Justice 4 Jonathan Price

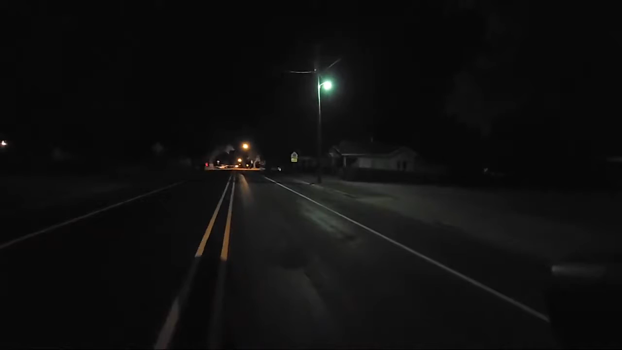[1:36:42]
they've blocked this highway, this little highway off for about a half a mile. As you can see, some of the residents are just driving through it. I don't see any houses boarded up. There might be a few, but they might have taken them down.